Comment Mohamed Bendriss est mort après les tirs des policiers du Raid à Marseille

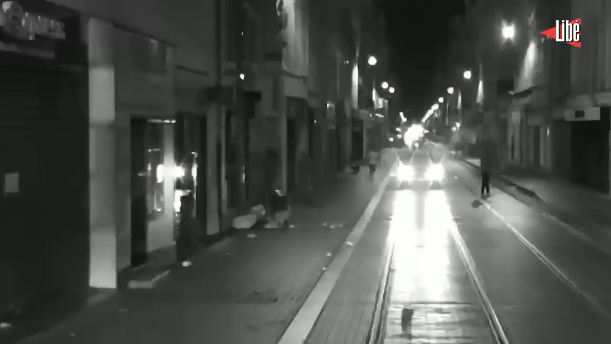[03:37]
Il s'engage à scooter dans la rue de Rome.
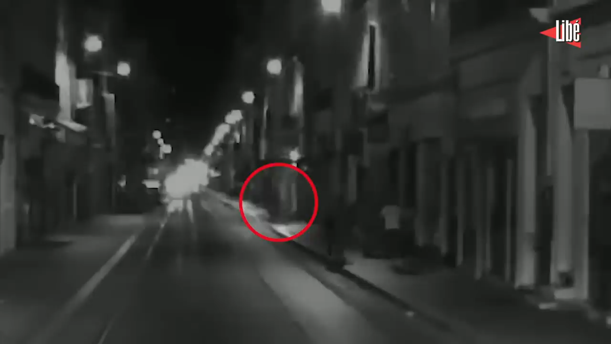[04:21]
toujours suivi par Mohamed Bendris sur son scooter. L'homme à pied tente de lui échapper en changeant plusieurs fois de direction. Il finit par laisser tomber son sac noir.
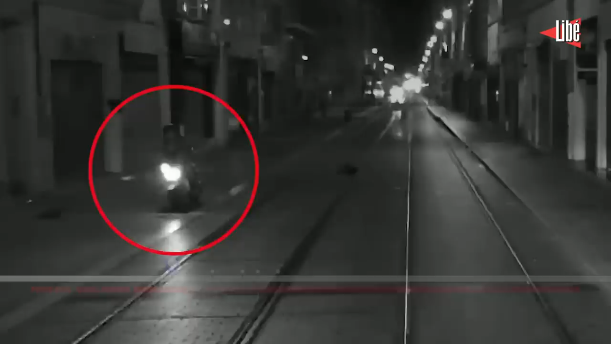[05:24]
On distingue également un objet tombé au sol ressemblant à une balle de LBD.
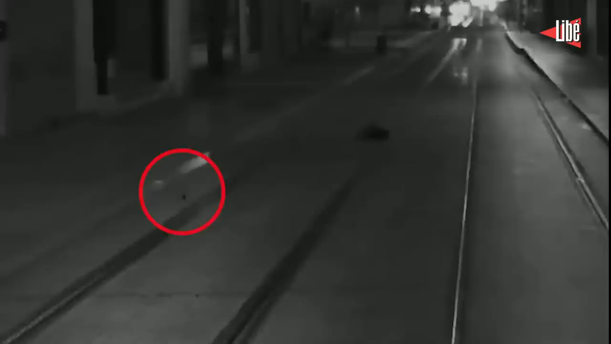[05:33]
Mohamed Bendris sort du champ de la caméra du véhicule blindé. Dans la vidéo de la témoin, on entend ensuite les agents tirer au moins quatre fois.